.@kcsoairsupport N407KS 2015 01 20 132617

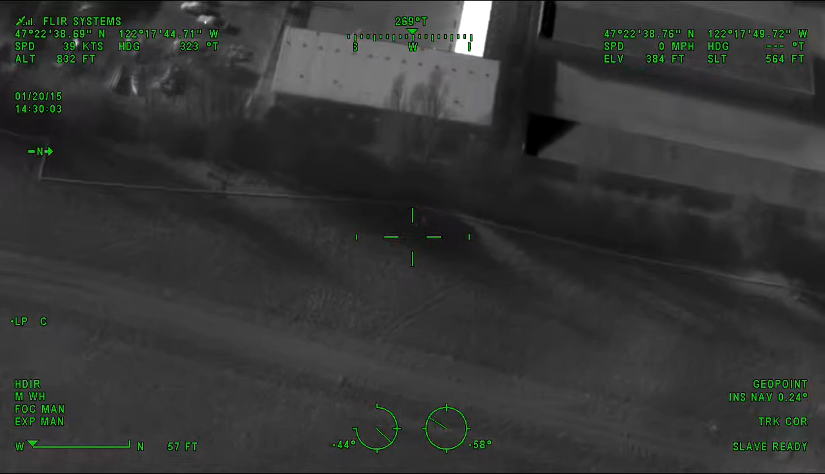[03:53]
That's the only, uh, only likely spot that we think they would actually go to ground, otherwise they're long gone.
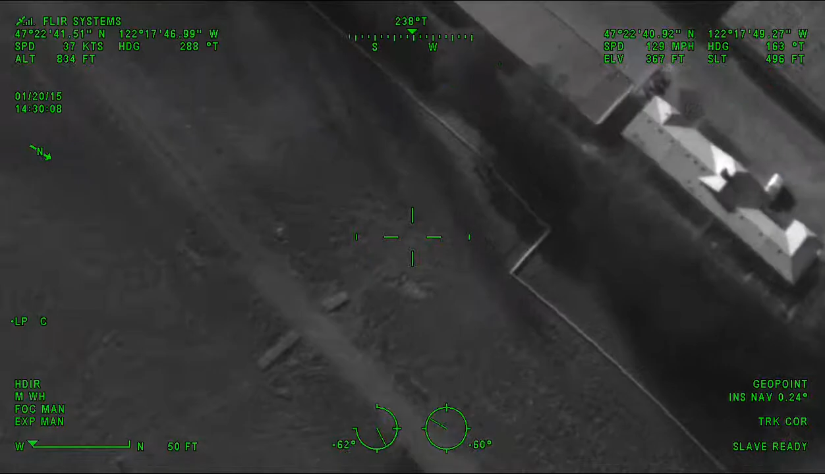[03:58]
Yeah. We were just kind of talking about it up here as well. And, uh, the field's pretty open. I don't see anybody out there. And I've checked all the likely hiding spots north of the hotel around the sunset. Nothing's jumping out. Got to do that, thanks. Alright. We'll be, uh, clear. Uh, radio, can you give me your case number on this?